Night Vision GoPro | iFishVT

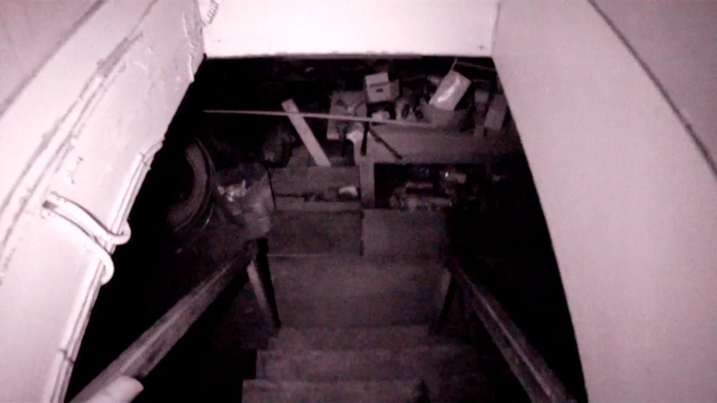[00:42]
This is in 1080 mode with one SEMA light and this is complete darkness.
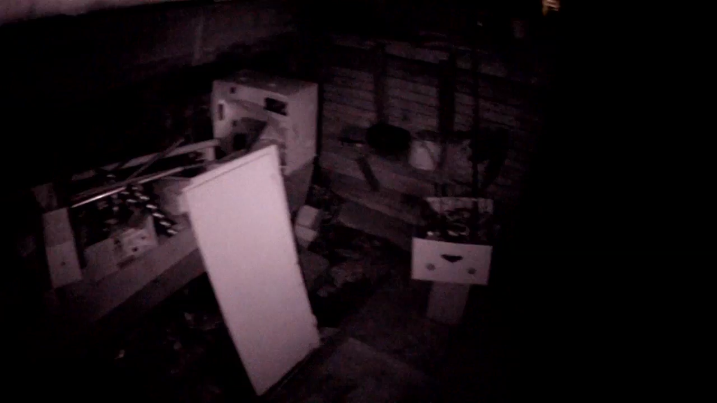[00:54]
Now I have this in spot mode, if I have the light really close to me it should meter down
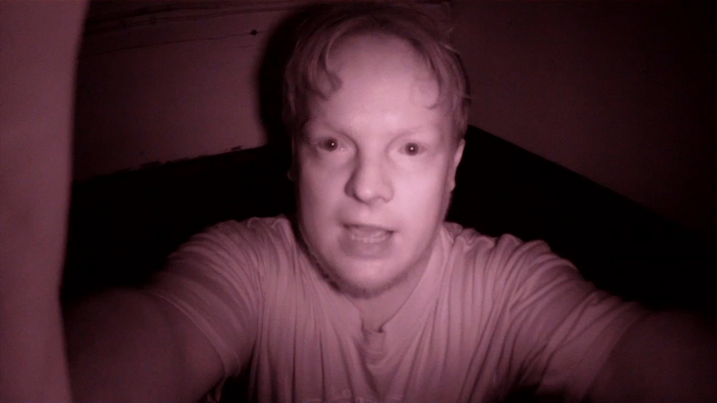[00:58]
so that I'm not overexposed and that's the idea anyway. I'm hoping to use this for night fishing.